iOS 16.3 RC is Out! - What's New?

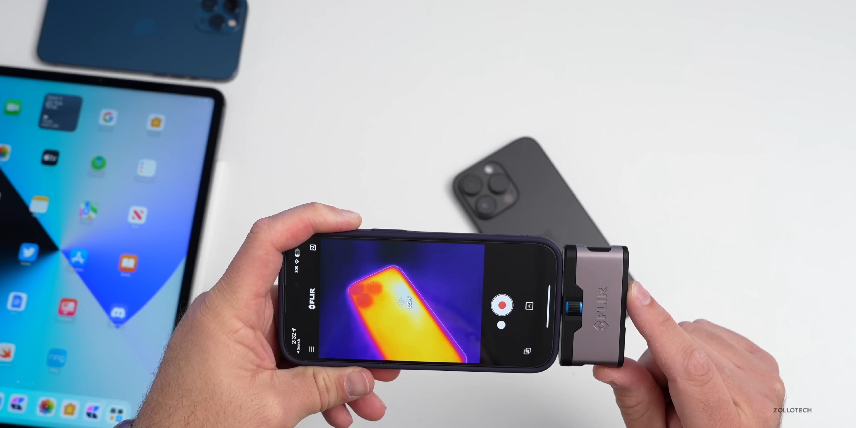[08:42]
fahrenheit almost 86 so 85.9 or so as far as celsius in the same general area we have about 30.4 degrees celsius at the warmest as far as battery life well that's something